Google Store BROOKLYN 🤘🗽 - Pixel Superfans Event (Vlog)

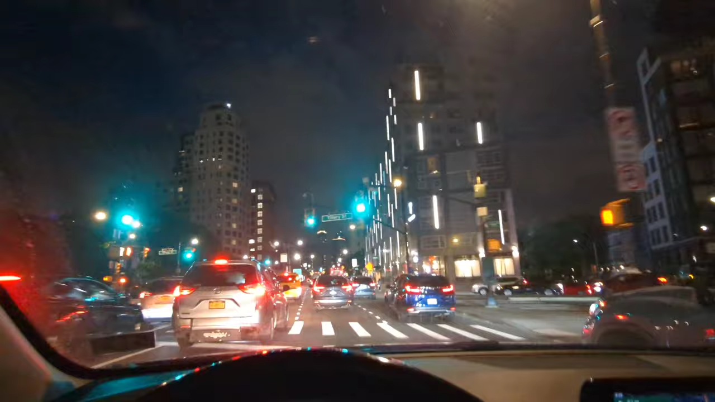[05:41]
So now I'm headed back home. I'm not driving the whole way. I'm just trying to get out of the city so I can find a better
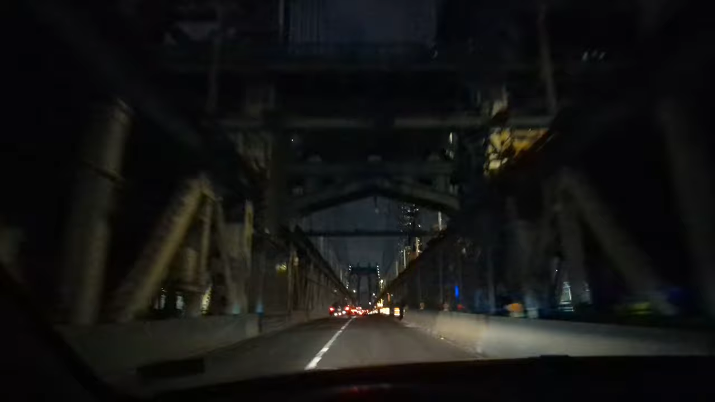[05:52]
crossing the Manhattan Bridge to get out of the city, find a hotel.